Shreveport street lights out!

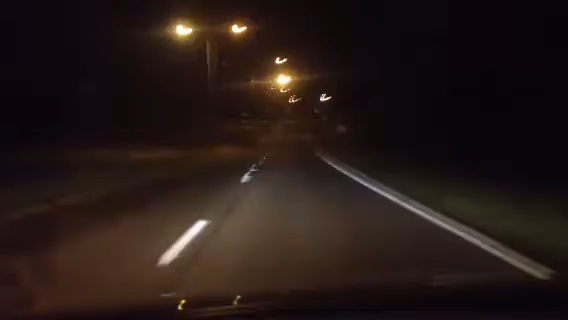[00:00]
okay i'm kind of obsessed by this street lights issue this is uri drive headed north toward downtown and you see about every other light here on uri drive spring street whatever they want to call it is out but the worst part is coming up when you go into downtown i'll show you i'm gonna take a detour on my normal normally i would get on a freeway here
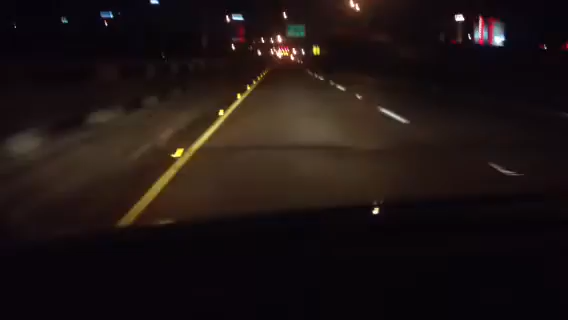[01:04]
four on another out that's 10 11 out 12 13 14 15 oh there's one more on we have five lights on this bridge oh six lights and it looks like about 17 out now there's two more on right here as you approach downtown this is the heart of the city and more than two-thirds of those lights are out who's in charge somebody fix it you